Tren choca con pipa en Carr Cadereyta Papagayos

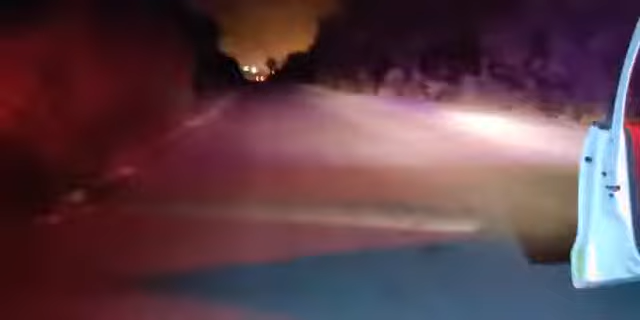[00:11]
tu Vamos con el carro Buenas noches, buenos días, buenos días Esca dereita, nos encontramos sobre la carretera Papagayos Se volvió a agarrar Nos encontramos sobre la carretera Papagayos